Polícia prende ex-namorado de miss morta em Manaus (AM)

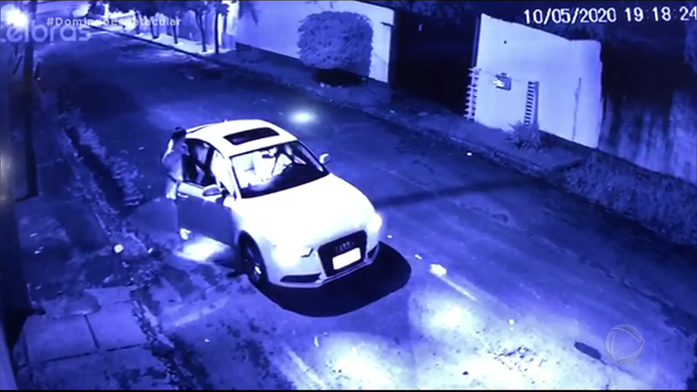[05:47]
Essa imagem é justamente desse dia, 10 de maio. Kimberley sai da casa da amiga e entra no carro de Rafael.